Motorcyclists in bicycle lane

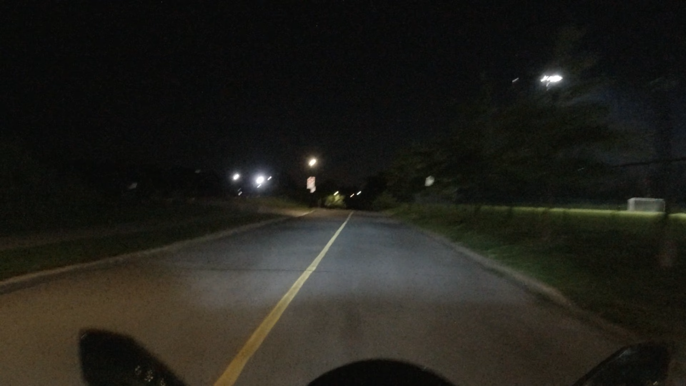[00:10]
bad speed bump. Okay, so what do we got here? Oh, that's a dead end. Oh, what the hell?
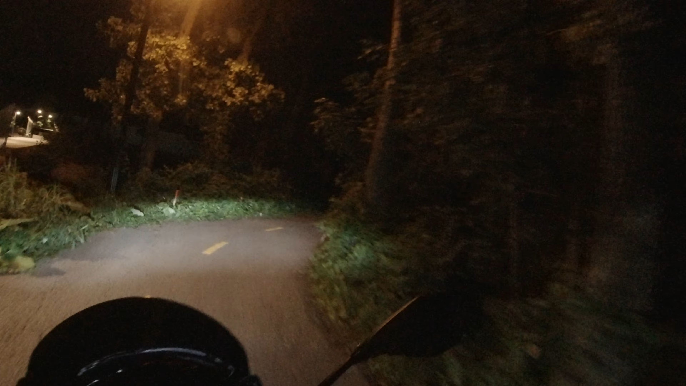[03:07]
What the fuck? That's the twisties for bicycle.